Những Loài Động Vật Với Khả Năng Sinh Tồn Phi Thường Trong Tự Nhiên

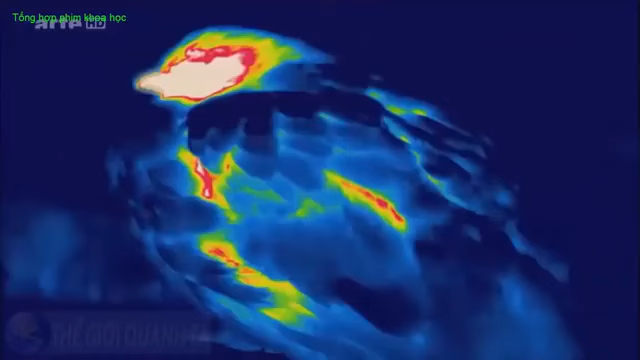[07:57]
Gà gô bẩm sinh chịu được lạnh, ngay cả khi nghỉ ngơi, lượng nhiệt mất đi cũng giảm mạnh.